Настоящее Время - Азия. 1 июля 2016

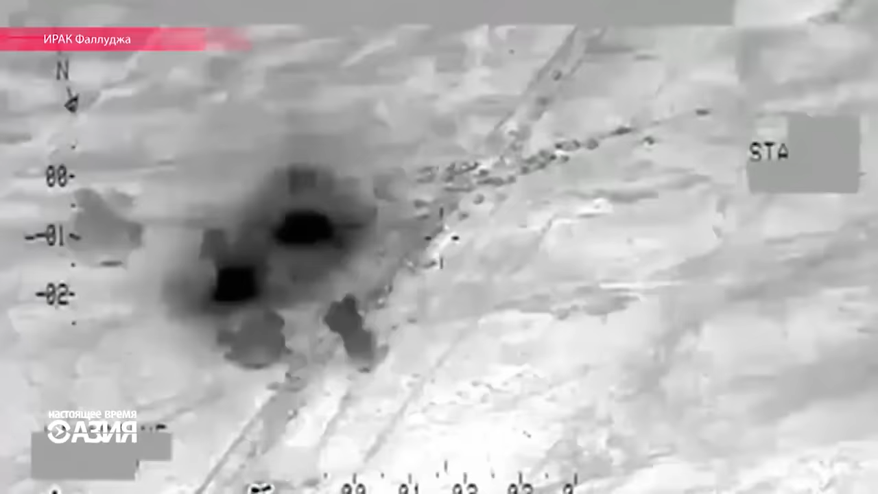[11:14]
Вы видите кадры этого удара с камеры, установленной на американском боевом самолете.